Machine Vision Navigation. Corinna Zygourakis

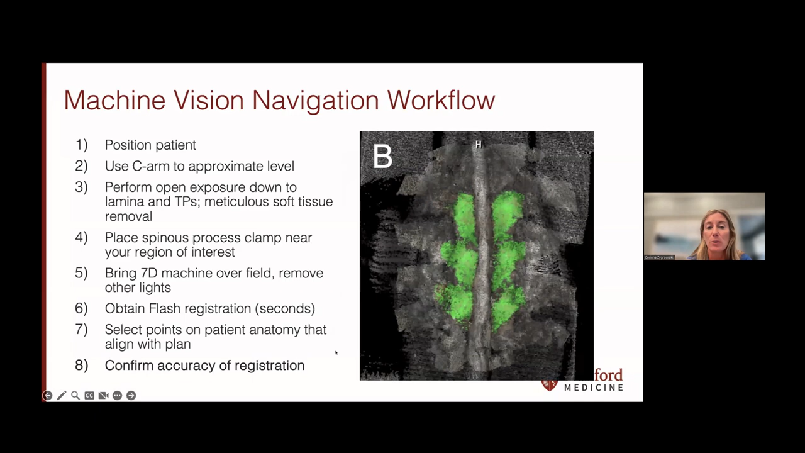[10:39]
So, you can see here, this is a very nice registration. And once again, this takes several seconds. So, it's really quite fast. And at this point, you're able to now bring in your instruments, and you can use navigated probes, navigated taps, navigated screw inserters with an image on your screen that's very similar to what you've been familiar with if you're using other types of navigation, and you're able to now place your screws.